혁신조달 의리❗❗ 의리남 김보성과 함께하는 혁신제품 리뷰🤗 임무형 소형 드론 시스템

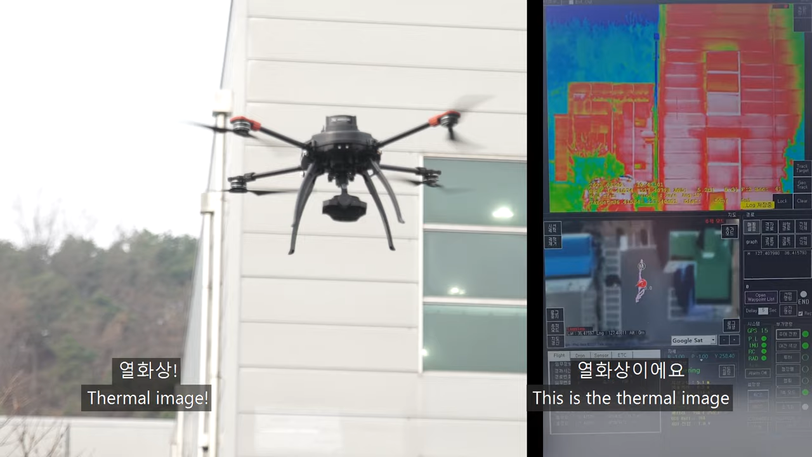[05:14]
열화상이에요 열화상 어 이게 다 색깔를 보이는데 장난 아니네요 춤으로 한번 해보십시다 저희 그러면은 한 춤으로 가볼까요?